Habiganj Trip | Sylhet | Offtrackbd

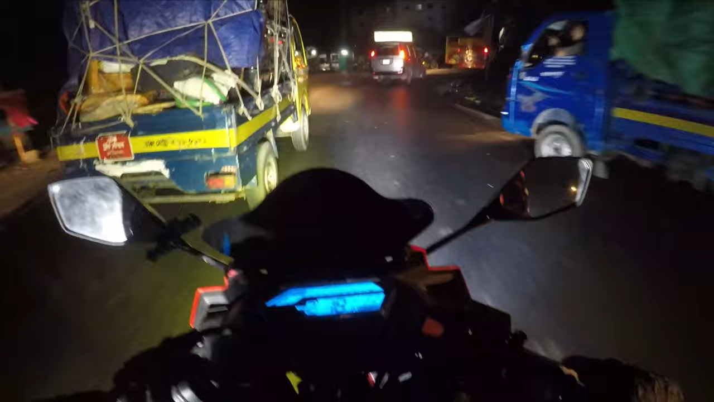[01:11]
চলে আসলাম সিলেট রোডে আমার মনে ছিল না ফকটা উপরে বালু জমছে আর কি গ্লাসে মুছতে মনে নাই একটু আলো ঠিক আছে বাট একটু ভালো পেতাম
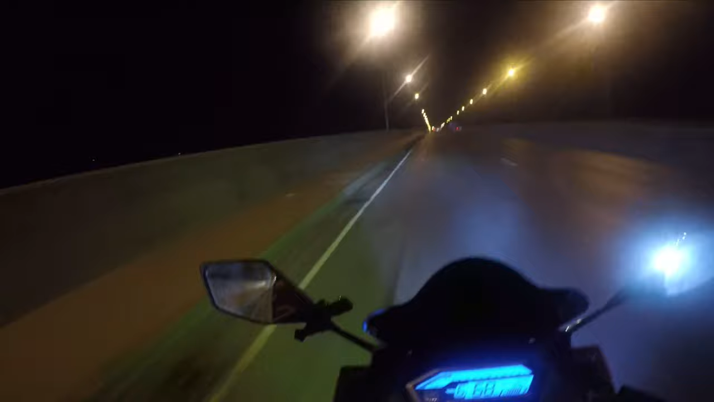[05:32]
ব্রিজে যে ভিউ অনেক সুন্দর, লাইটের কারণে। গুড মর্নিং,
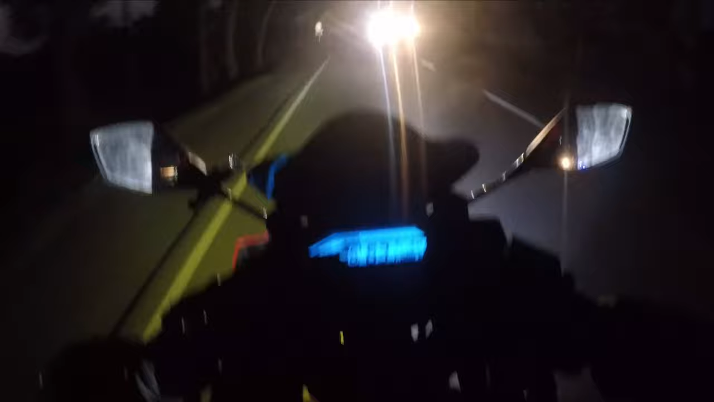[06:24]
ক্যামেরাতে কেমন আসছে আই এম নট শিওর, বাট আমি চোখে মানে যেটা দেখতেছি আর কি, ভিউটা মানে অনেক সুন্দর।